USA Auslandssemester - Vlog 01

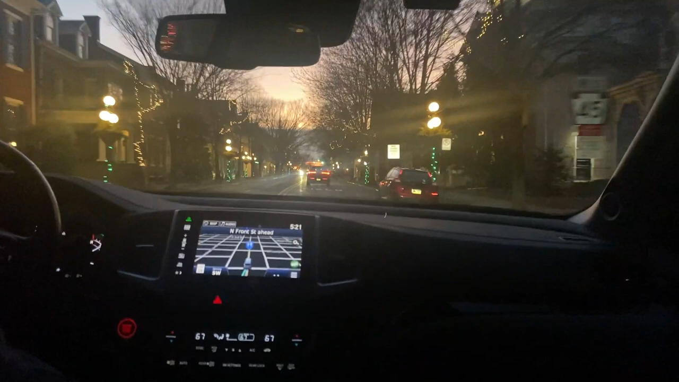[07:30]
Yeah, they sell their lights up too. It looks really beautiful. Yeah, isn't it cute? Uh-huh. I told you, very beautiful. And so all of these are the stores and restaurants.